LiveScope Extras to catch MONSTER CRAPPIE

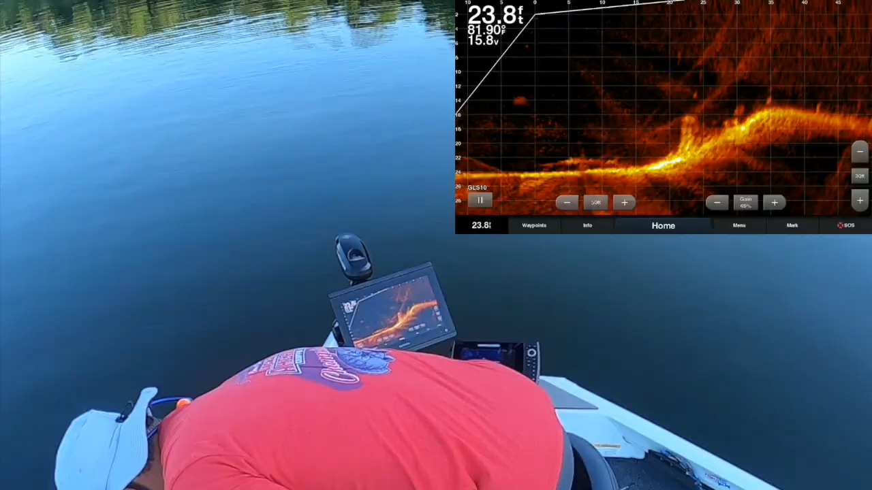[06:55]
On screen: depth 23.8 ft
all right so that's my image right now that's what I'm looking at uh scrolling
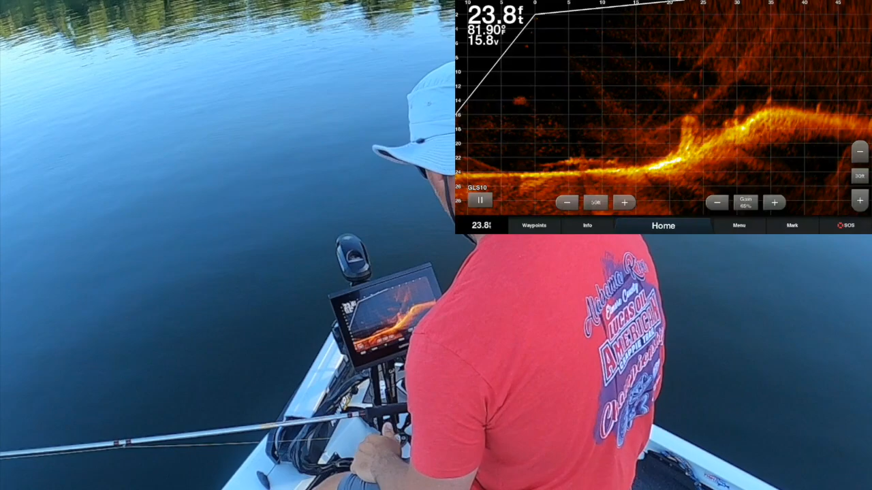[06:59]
On screen: depth 23.8 ft
around here just a little bit see how they're kind of up on that ledge you know in this situation I kind of I don't mind throwing it out there 30 feet and rolling over that ledge you'll see it coming in here right now my picture's kind of dirty but there it is coming in you can see it clear as day and I'll just roll it right over that edge and see these guys that I'm coming to come over right on top right now there they are right there I'll
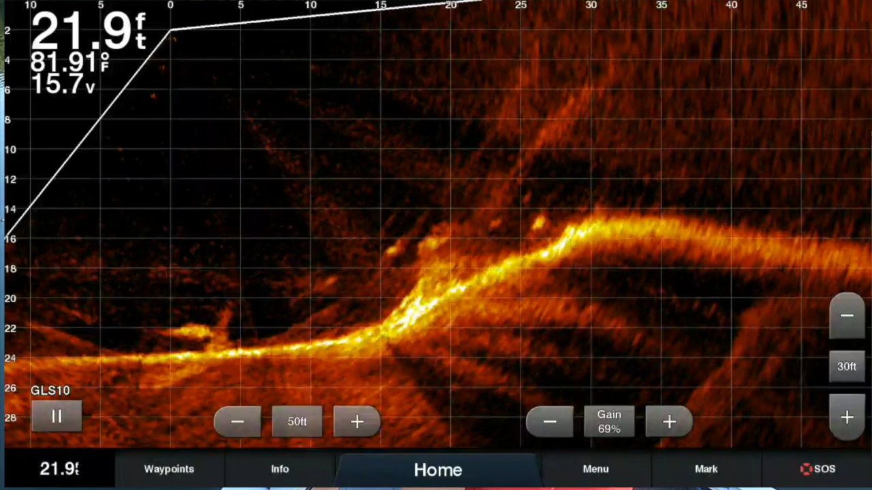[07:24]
On screen: depth 21.9 ft, water 81.91°F
come right over this stump even up here comes one and there he was
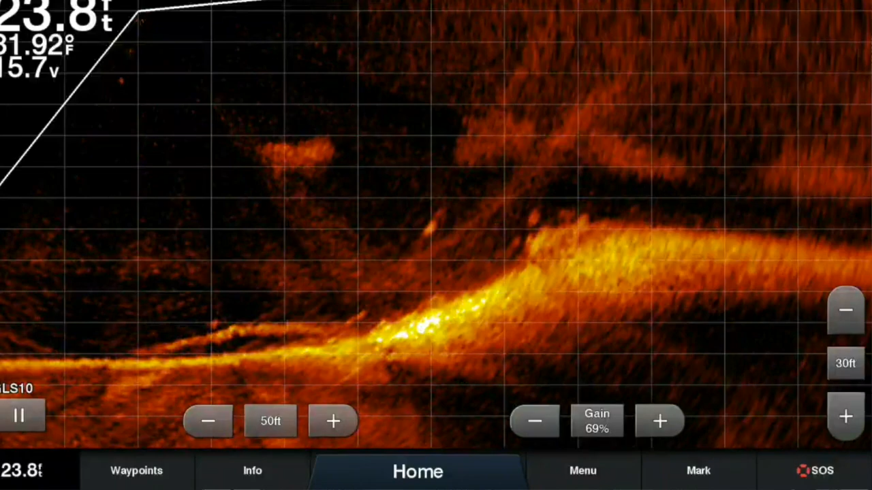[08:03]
and when I don't see myself coming into the picture I go ahead and I just start reeling anyway
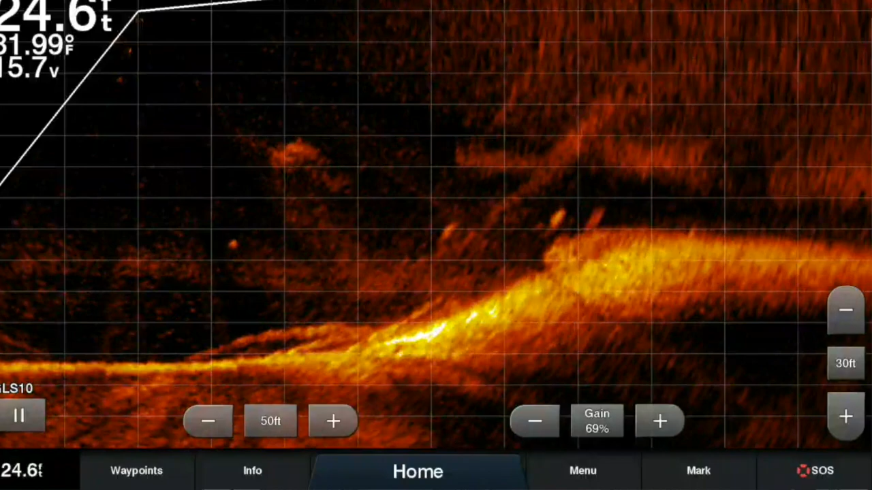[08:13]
when I think it's down there because you don't have to see yourself there I am way up there you see that
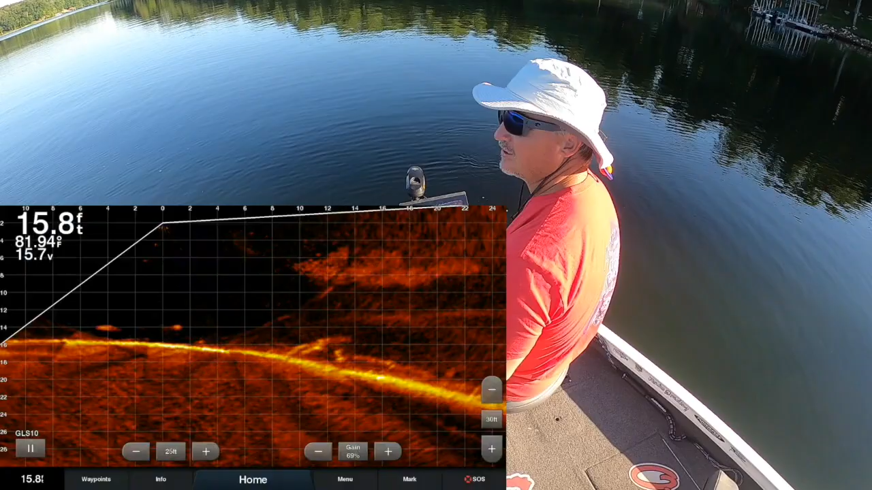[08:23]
On screen: depth 15.8 ft
all right I wanted to show you an example of something I hopefully hopefully I can show you it see this stump here not many fish on
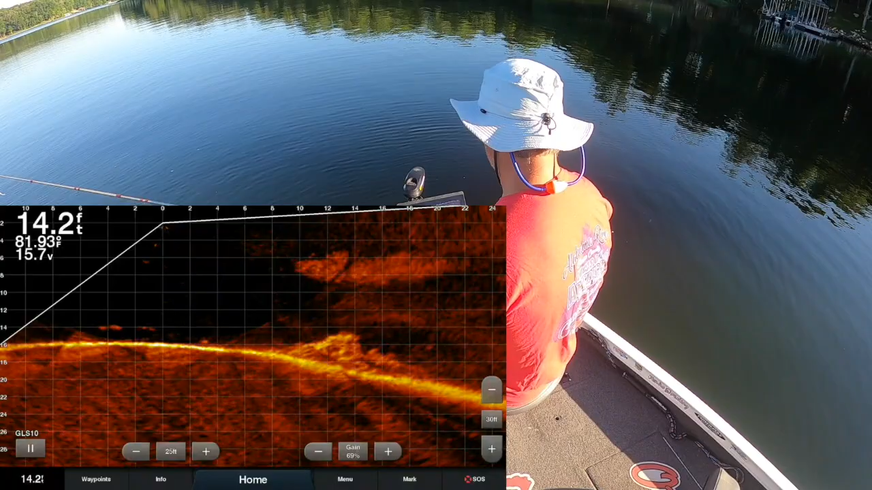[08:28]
On screen: depth 14.2 ft
it right a lot of times a lot of times those fish will hide inside those roots
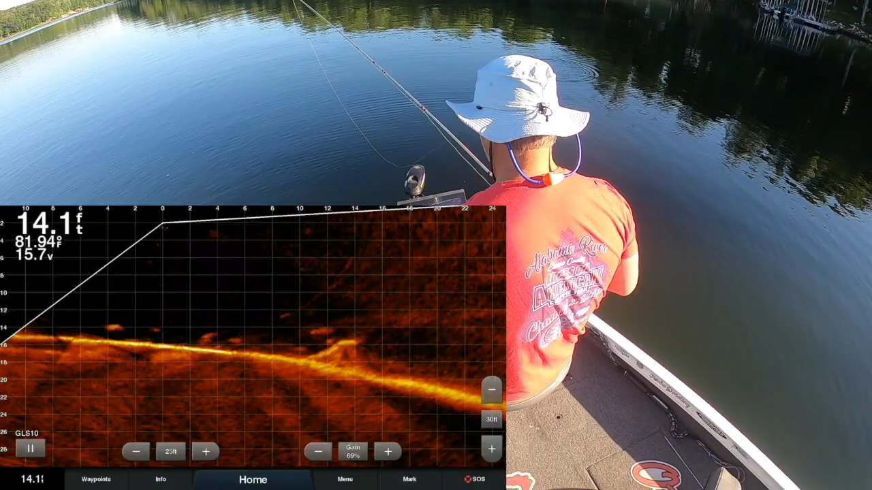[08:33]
On screen: depth 14.1 ft, water 81.94°F
and so we drop we don't have enough silliness there I am right there coming into the picture right now not a lot of fish on this stump but something you just be surprised what will poke itself out there's one that poked out and he got it how about that
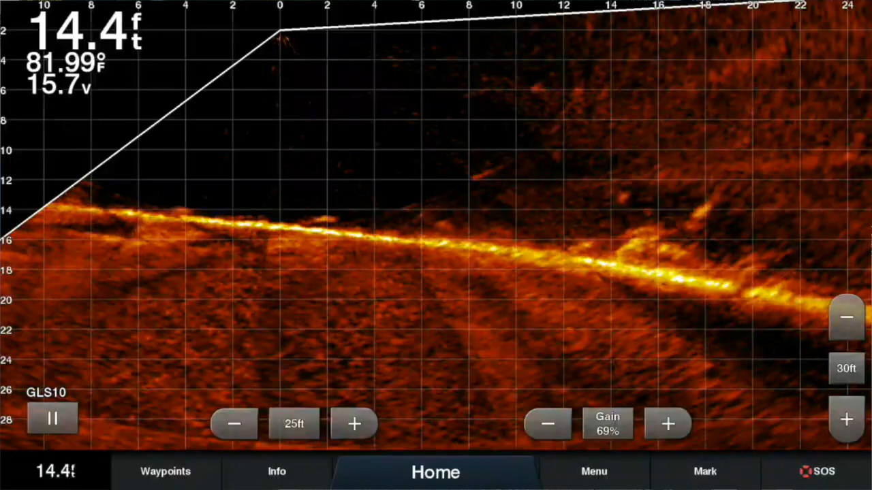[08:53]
On screen: depth 14.4 ft, water 81.99°F
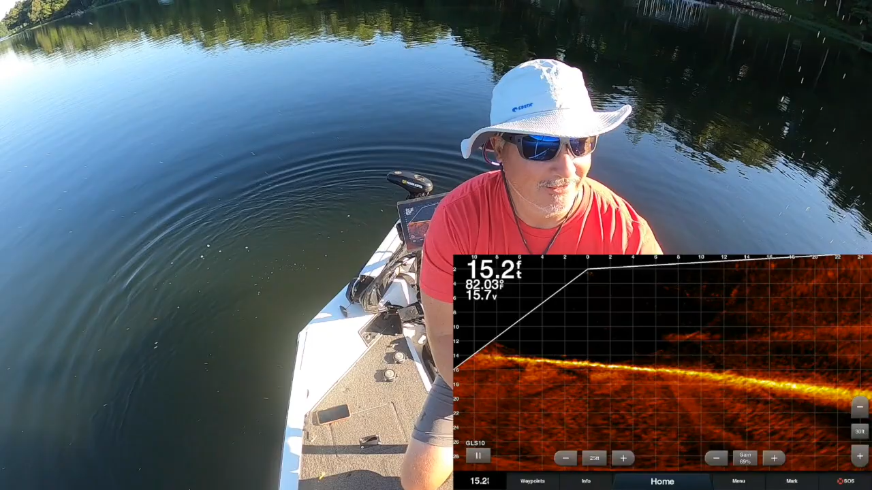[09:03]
isn't that hilarious so not many fish on that stump but what you're doing is you're anticipating that there are fish probably sitting inside that uh those roots that's a good fish